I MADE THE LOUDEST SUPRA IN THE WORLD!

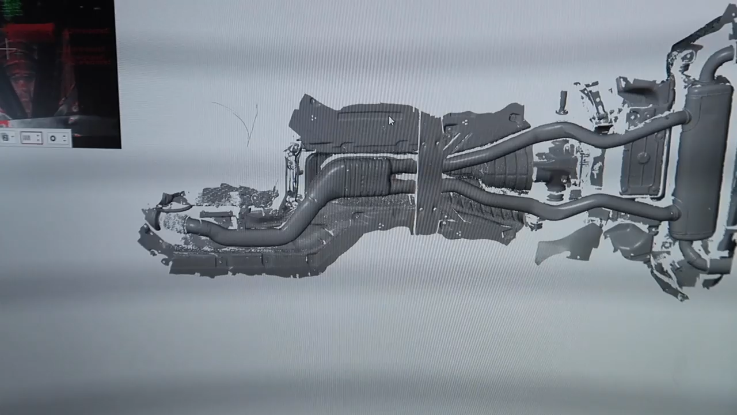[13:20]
So then if I do this correctly the scan that they just did if you look at that i'm gonna quit you too I'm done i'm
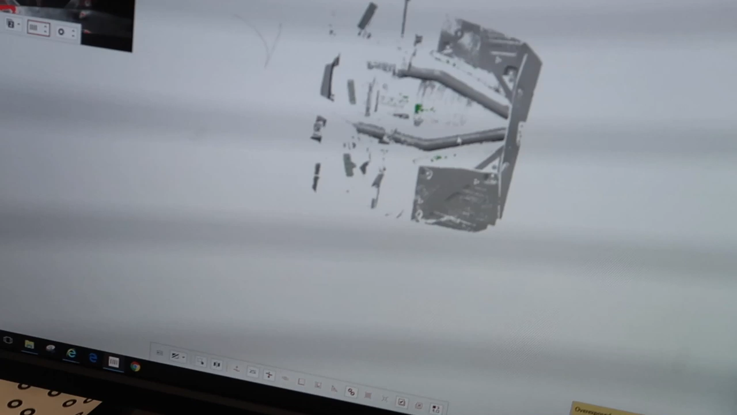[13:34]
the screen here So you can see the actual renderings and cg Yeah, computer.